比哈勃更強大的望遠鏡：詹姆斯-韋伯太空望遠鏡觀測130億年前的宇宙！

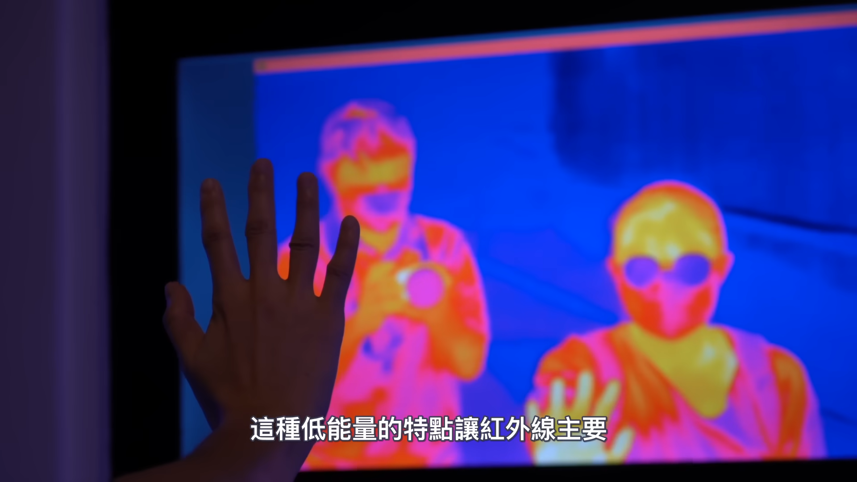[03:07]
低能量的特点让红外线主要表现为热辐射而不是
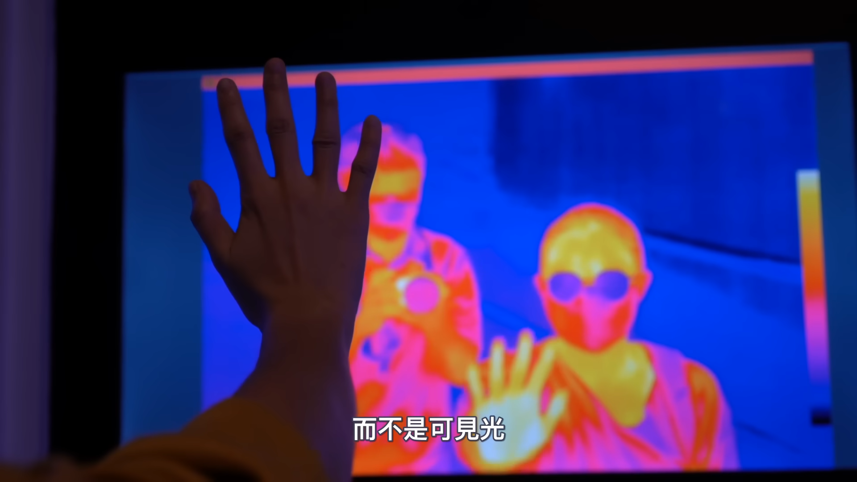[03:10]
可见光也
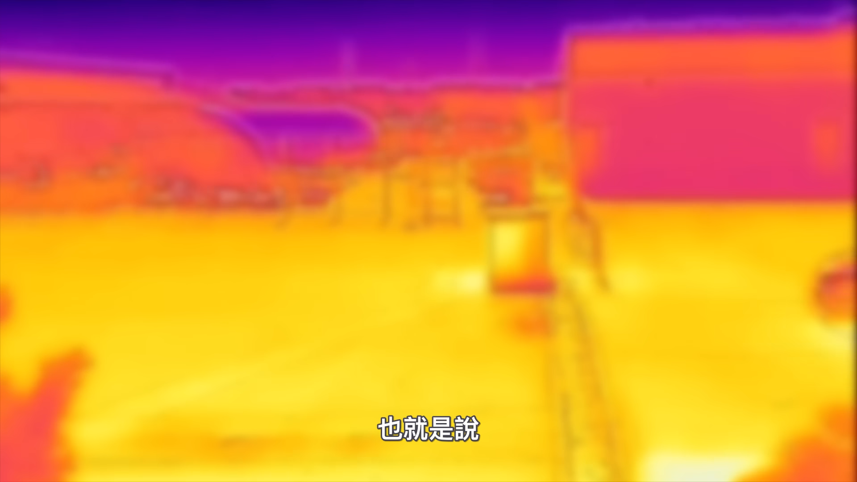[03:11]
就是说任何能向外辐射热量的东西都能发射红外线比
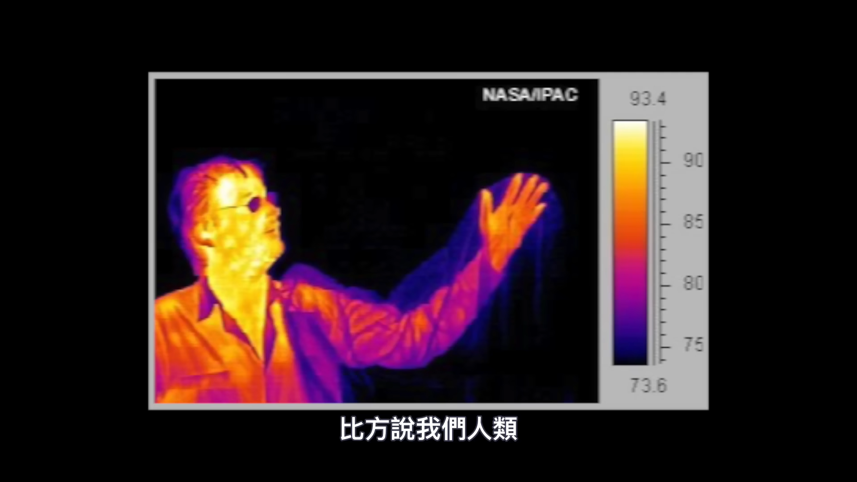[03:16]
方说我们人类动物恒星
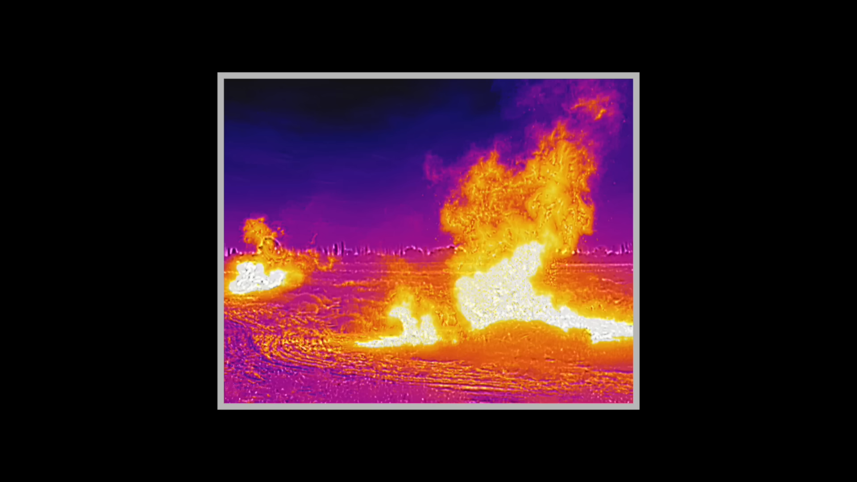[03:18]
火等等这些东西都会发射红外线所以